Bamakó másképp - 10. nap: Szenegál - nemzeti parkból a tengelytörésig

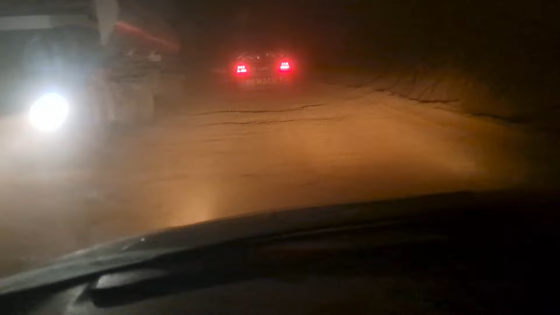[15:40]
Remek az út továbbra is, nem látszik a felvételem, de ez már az a tipikus afrikai vörös bomok vagy vörös föld, ez az út vezető határra, amielőtt a babakos tábor lesz. Hát legalább nem hajnal fél négyre érek oda, mint tegnap, de ebből is nagyon késő érkezés lesz így hosszú nap után.
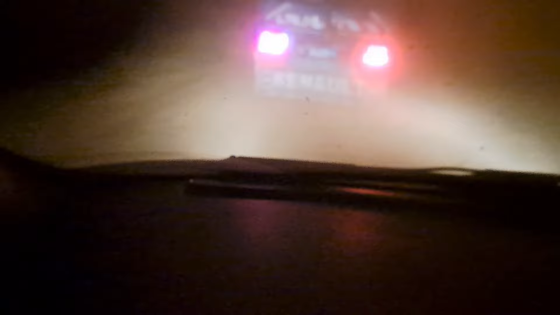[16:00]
Pedig a holnapi szakasz az különösen izgalmas, érdemes majd a következő részt is megnézni,
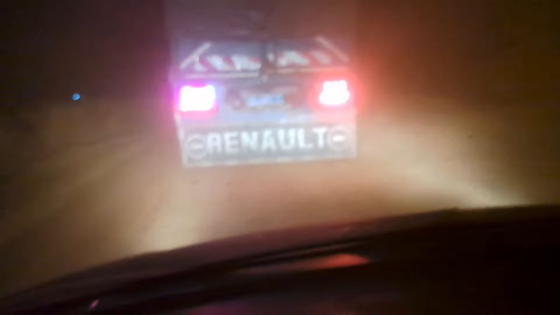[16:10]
mert akkor keresztül megyünk egész Gambián, 10-12 órás út, csupa földút, olyan falvakon keresztül,
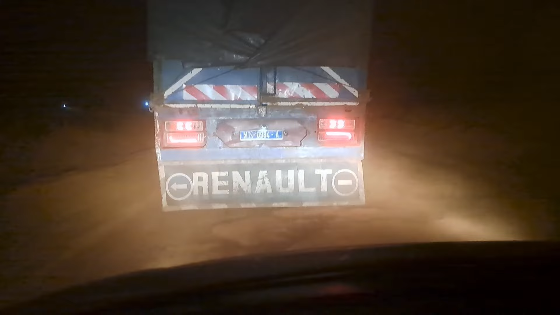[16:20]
ahol nagyon sok esetben még autóval nem is találkoztak, vagy legalábbis több havonta egyszer téved arra egy-egy autó, és tehát a mögötti kös földút. Hát akkor remélem a Fez-i szerelők, illetve a Szent-Louis-i szerelők az előző részben, amit küzdöttem, amit ha ezzetleg látta valaki. Tehát, hogy ezek a nagyszerű arcok ott a Szent-Louisban jól végezték a munkájukat, mert ez megint nagyon kocsigyilkos út.